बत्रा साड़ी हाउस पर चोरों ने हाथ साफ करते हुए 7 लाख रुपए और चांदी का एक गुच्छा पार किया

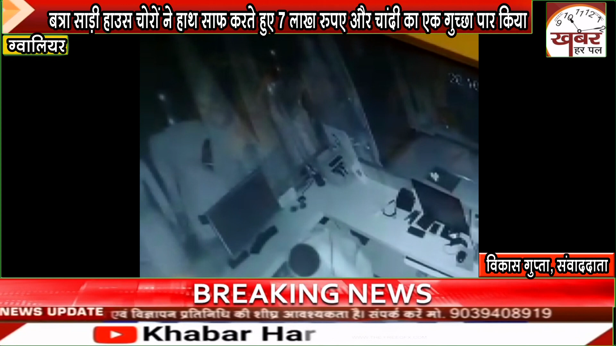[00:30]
जिसमें 2-4 शोरूम के अंदर जाते हुए चोरी निकलकर आते हुए बाहर आते हुए लोग दिखाई दे रहे हैं।
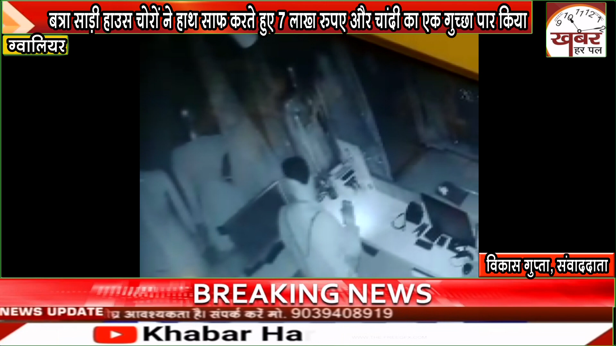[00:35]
चोर शोरूम के पीछे रास्ते से दुकान में घुसे और वापस उसी रास्ते पर निकल गए।